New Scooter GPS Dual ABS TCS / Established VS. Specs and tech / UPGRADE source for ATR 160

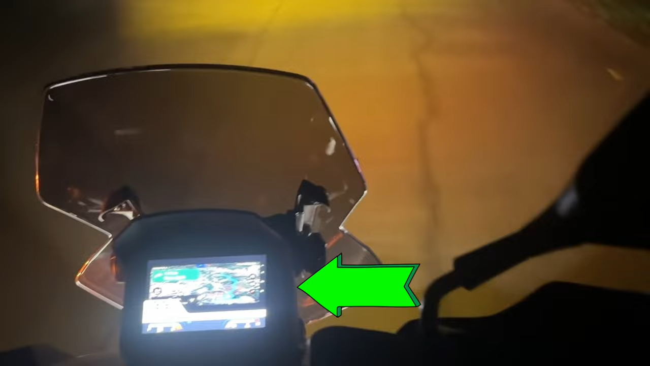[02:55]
di mo kabisado Iphone mirror mo lang yung cellphone mo Gamit yung Google Maps Tapos Carbitride Okay na Yun ang madalis mong ginagamit Sa ATR160 ko Syempre pagdating naman sa looks Parehas silang maangas Tingnan nyo naman yung tindig parehas nyan Tsaka ADV160 is ADV160 Diba?